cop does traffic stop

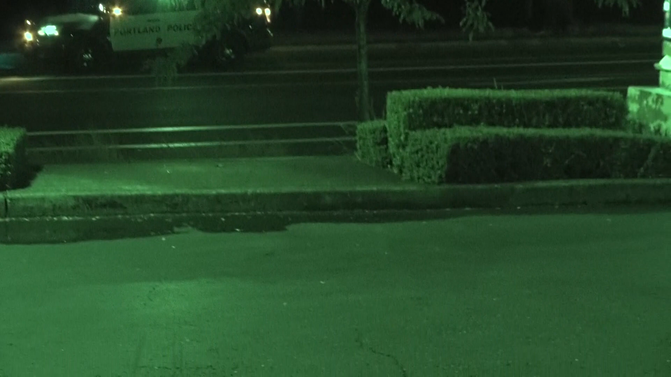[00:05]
Police did a traffic stop over here on 92nd and Holgate.